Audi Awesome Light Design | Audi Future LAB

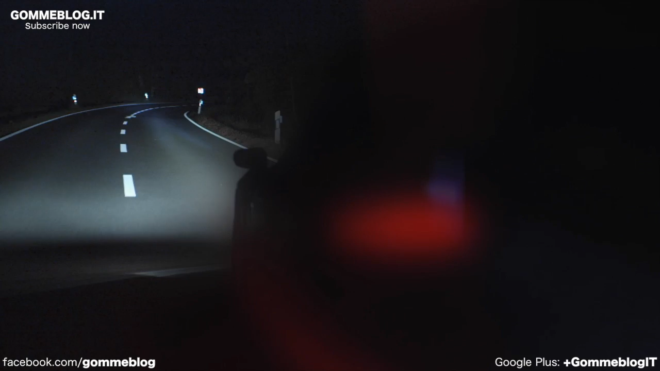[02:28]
The laser headlight is intelligent, very intelligent. And development continues.